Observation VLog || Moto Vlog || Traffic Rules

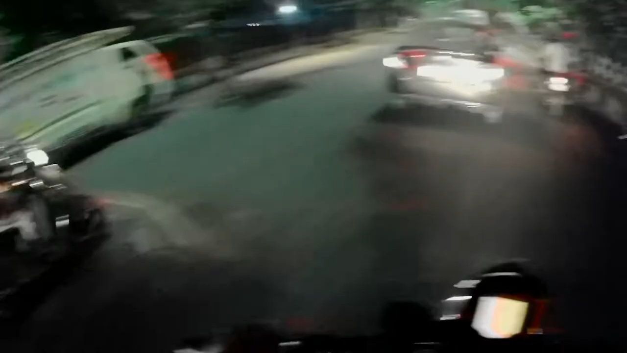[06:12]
बाइक चलाने वालों के लिए।
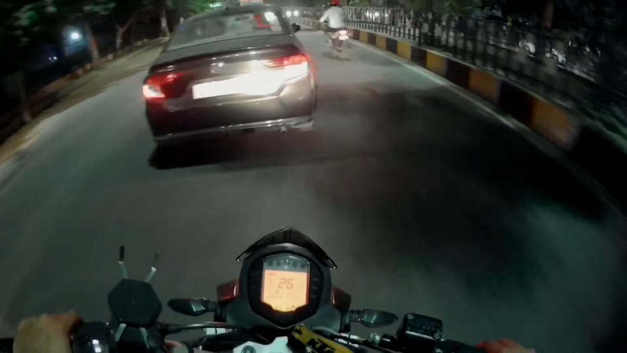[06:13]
सीक्वेंस में चला भाई, सी दिस मैन, यार ये क्या होता है यार, ई रिक्शे के ऊपर बॉटल्स प्लास्टिक की, जुगा इंडिया भाई, इतना बड़ा पसारा काहे रख लिया ऊपर, ई रिक्शा चल पाएगा क्या? सुपर, और लिखा गया सुपर, वाव।
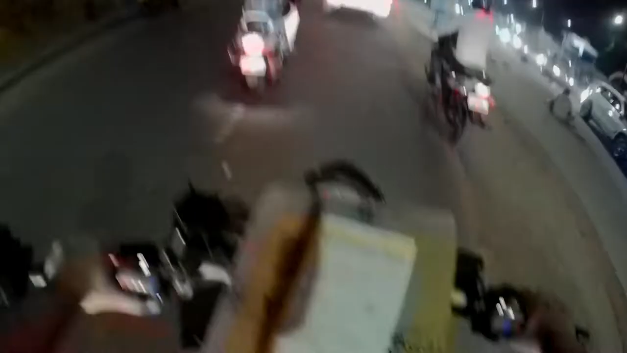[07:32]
इन ऐसे लोगों के लिए, ऐसे लोगों की वजह से हम लोगों का चालान कटता है।
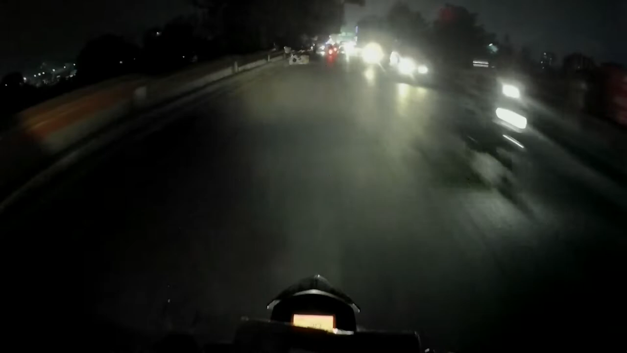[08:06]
उसकी वजह से काफ़ी लाइट वेट लग रही है और काफ़ी फ्री चल रही है, मिरर निकाल दिया है खाली, अपना मोबाइल माउंट लगा हुआ है। कैफियत पूछो,
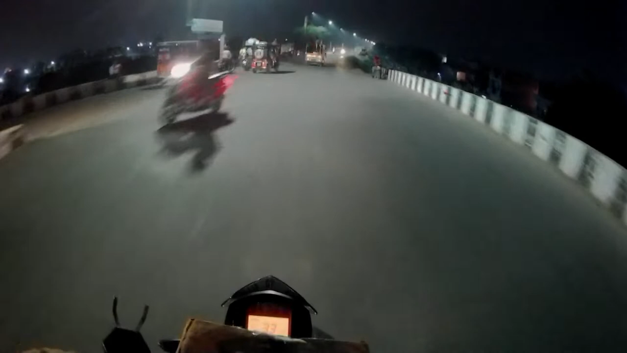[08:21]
वाह वाह वाह भाई, आराम से चला भाई, आराम से चला। ये देखो भाई साहब कितना स्पीड चलाते हैं, ओके लिखा हुआ है ऑन सामने। ये रोड थोड़ा रिस्की है, अगर आप लखनऊ से हैं तो ये आपको पता होगा, बंदे वाली रोड, ये सीधी रोड आपकी जाती है।